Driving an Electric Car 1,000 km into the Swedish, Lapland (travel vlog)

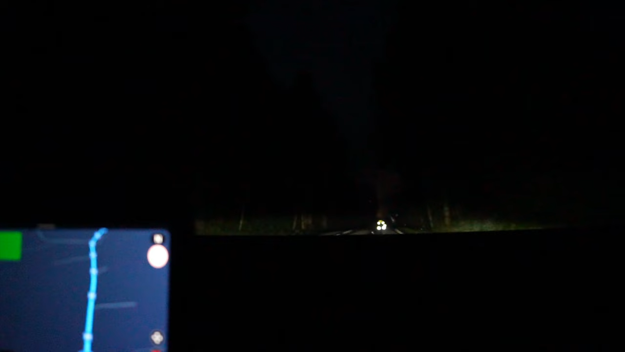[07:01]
Oh God, that was like completely black. Oh, what the? Oh, you need to put your rights on probably. What? Or is there something going on?